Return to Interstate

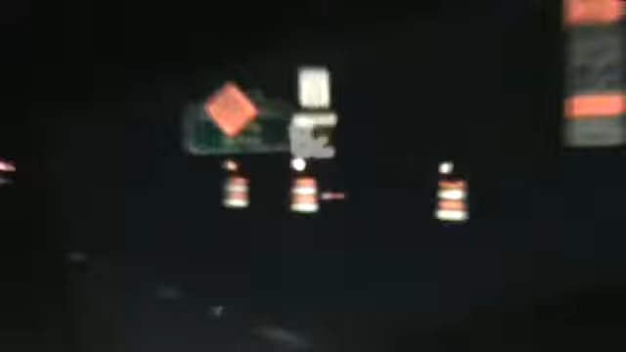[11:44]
Fuck you with your blinking bullshit. Suck my dick. You expect me to go, I'm not going fucking 55 miles per hour in this shit. Where's the lane shift? All right, everybody, I don't know if you got that sign, but they're the old, it's the orange, you know, diamond shaped lane shift. Wait, was, was that it? Was that it?
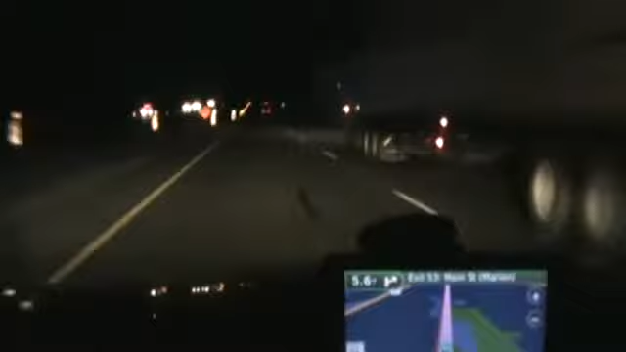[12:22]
I pretty much go straight. You feel the need to put a fucking caution sign four fucking miles back for that? What, do you think people are going to run off the fucking road because the goddamn road just splits four fucking degrees to the right? Stupid motherfuckers. You fuck, why don't, why not put up fucking caution signs for every goddamn turn while you're at it, you stupid cocksuckers?